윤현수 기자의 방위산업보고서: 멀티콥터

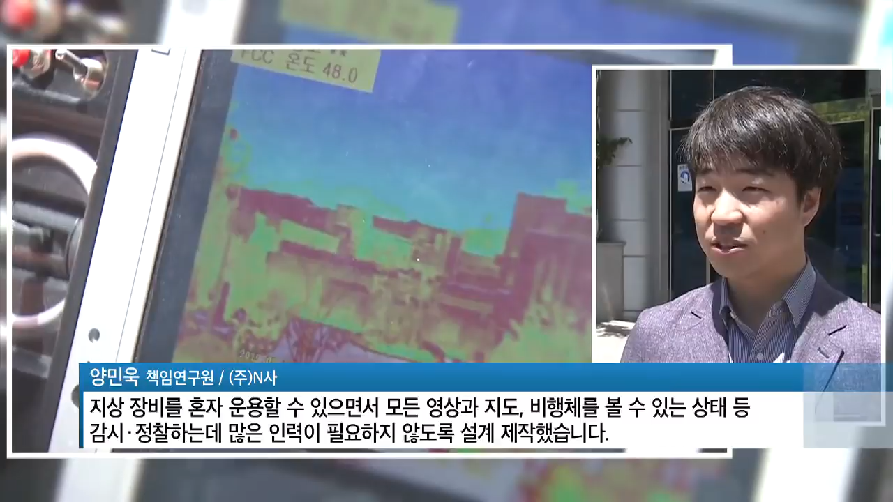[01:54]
지도 그리고 비행체 상태를 볼 수 있는 형태 그래서 감시 정찰을 하는 데 있어서 많은 인력이 필요하지 않게끔 설계를 해서 제작을 했습니다.